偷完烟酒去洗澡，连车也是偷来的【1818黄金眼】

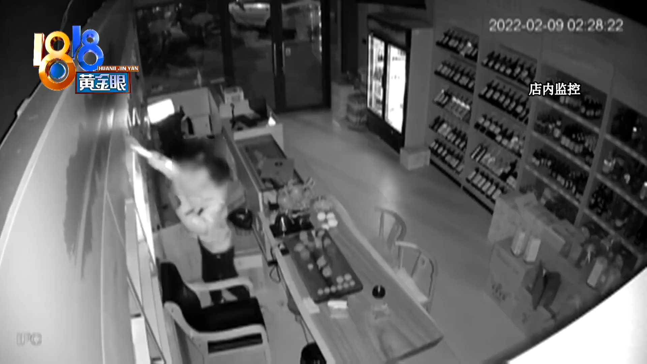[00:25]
装了满满三大箱然后搬了出去要运走这么多东西肯定要借助交通工具民警立即调出了周边监控